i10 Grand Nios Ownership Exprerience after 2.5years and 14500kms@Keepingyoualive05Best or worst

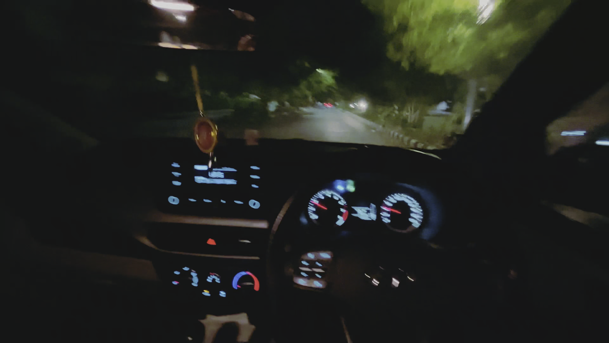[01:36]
का इंटीरियर लगता है यह अपना स्टेरिंग में माउंट कंट्रोल्स वगेरा दिये हुए है यहाँ पर और यह इसका एक छोटा सा M.I.D.